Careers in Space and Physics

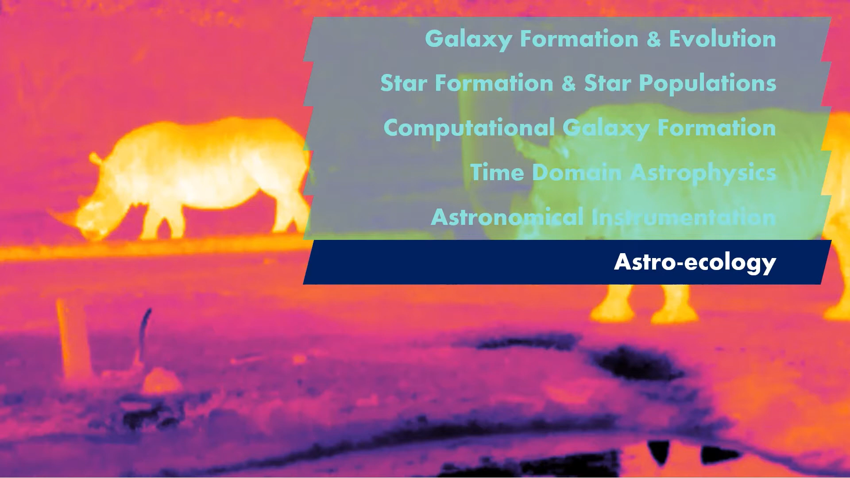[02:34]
Drones, infrared cameras and artificial intelligence can find and classify different animals in large, hard-to-reach areas, as well as determine how healthy they are.